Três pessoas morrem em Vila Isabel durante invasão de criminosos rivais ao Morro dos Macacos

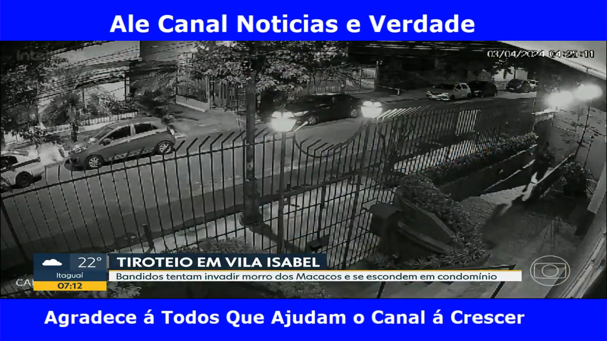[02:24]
Olha aí, são dois suspeitos que aparecem ali na área de jardim do prédio. Eles saem do prédio, vão em direção ao portão, eles observam que o portão está trancado e depois pulam o portão e fogem. O policiamento, como eu falei, está reforçado. São policiais, então, da UPP aqui da região, que preservam aqui o corpo até a chegada dos agentes da Delegacia de Homicídios da capital. Clima tenso, clima de muita apreensão aqui em Vila Isabel. Faixão e Silvana. Olha, eu não sei nem o que dizer isso, Silvana, porque, ó, Vila Isabel, tá?